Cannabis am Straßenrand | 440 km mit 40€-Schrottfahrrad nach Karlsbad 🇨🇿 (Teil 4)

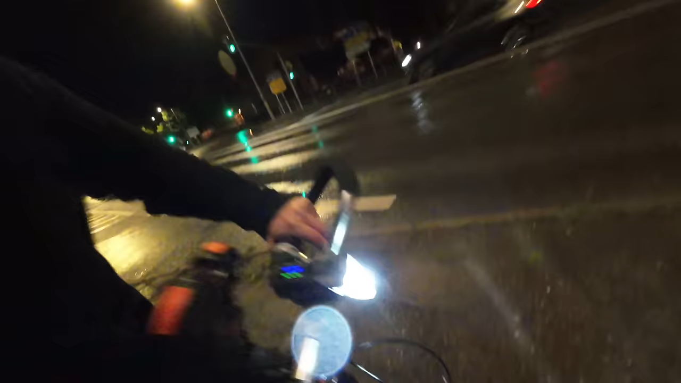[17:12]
Und meine Bremsen, die quietschen total.
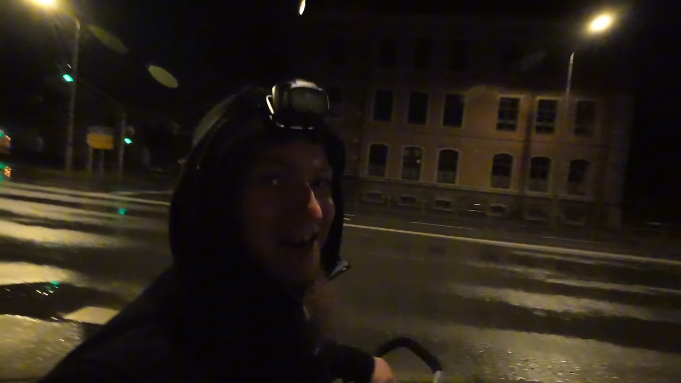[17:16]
Das ist, äh, wie heißt das Ding? Das ist richtiger, klappriger Damenrad. Alt. Genau.
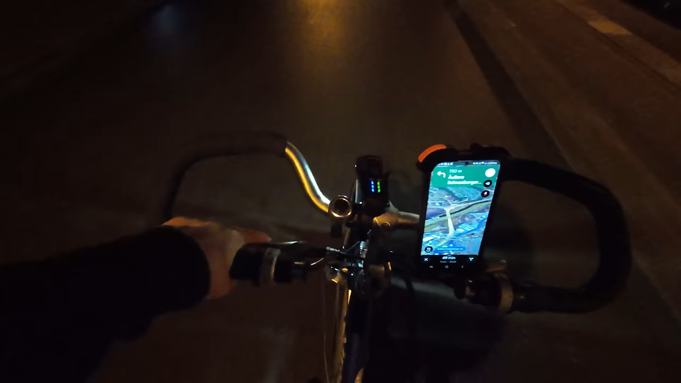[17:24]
Ich werde jetzt euch noch ein alter, klappriger Damenrad-Bremsen-Geräusch fortführen.
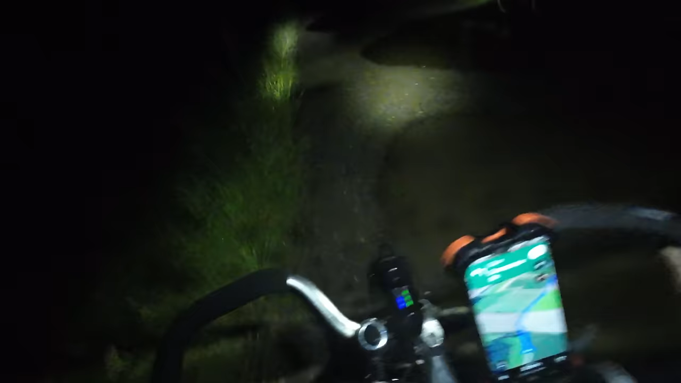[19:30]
Genau so, wie es sein soll. So und nicht anders. Das gehört zur Radreise dazu. Es geht wieder berghoch. Und dieser Weg, der schlaucht die ganze Zeit.
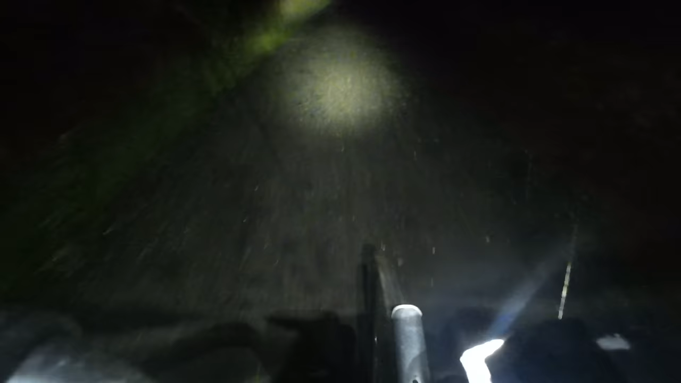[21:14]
Dann müssen wir wieder immer weiter durch diesen ganzen Regen hier durchfahren. Und dann auch noch so ein Schotterweg. Was das Gepäck sehr schnell lösen tut. Und wieder runterfallen lässt. Fall der Scheißweg.